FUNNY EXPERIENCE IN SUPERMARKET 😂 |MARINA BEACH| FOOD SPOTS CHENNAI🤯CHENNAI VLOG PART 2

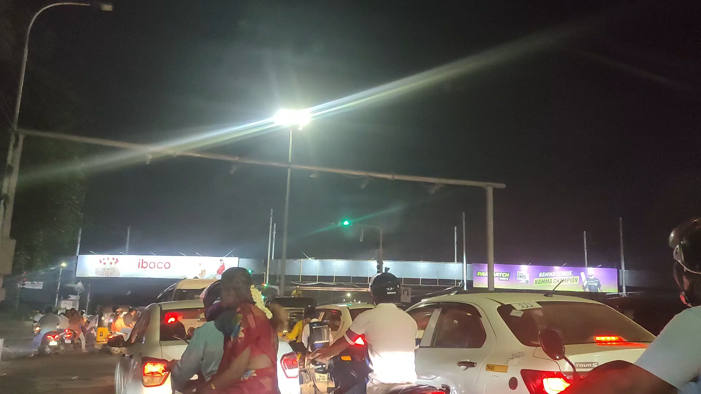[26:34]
പാർക്ക് സ്റ്റേഷൻ ആരംഭിച്ചിട്ട് ഇങ്ങനെ മയിലാപ്പൂര് ഇങ്ങനെ ഈ ഡയറക്ഷൻ ഉള്ള ഏരിയയിലാണ്. ഇത് ചിന്താതിരി പോയിട്ട് സ്റ്റേഷനൊക്കെ വരാൻ
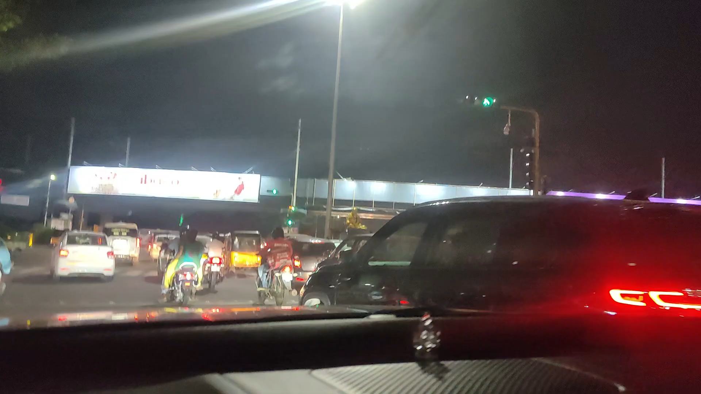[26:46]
മെട്രോ സ്റ്റേഷൻ പോലെയല്ല, സാധാരണ സബർബൻ സ്റ്റേഷനില്ലേ അതേപോലെ.
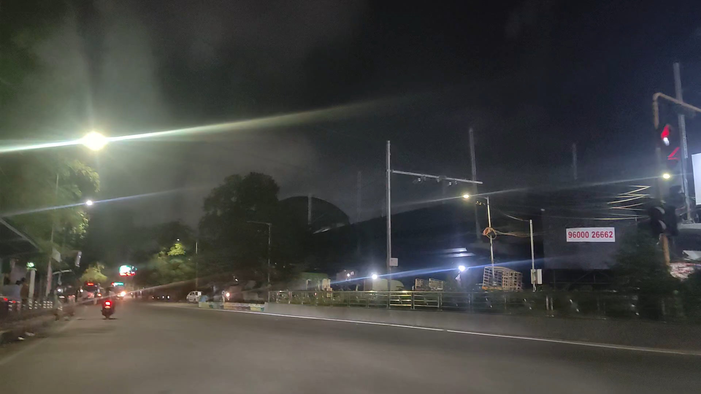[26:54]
പക്ഷെ എല്ലാ സ്റ്റേഷനും മുകളിലാണ് കണ്ടോ, അത് മുകളിൽ പോകണം കണ്ടോ, സ്റ്റേഷനൊക്കെ മുകളിലാണ്.
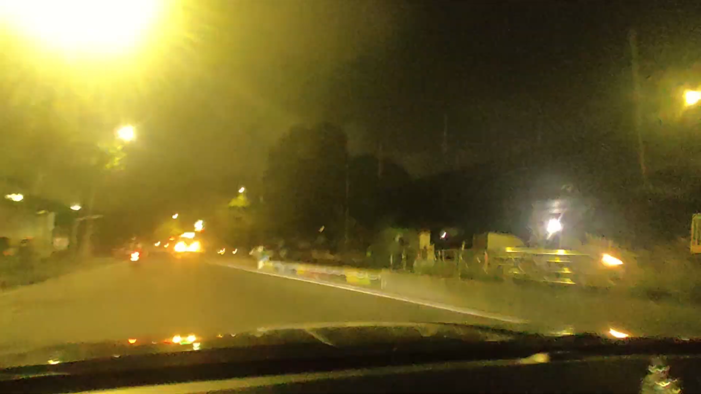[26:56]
നമുക്ക് വലിയ വലിയ സ്റ്റേഷനുകളായിരിക്കും സബർബൻ സ്റ്റേഷൻ പോലെ.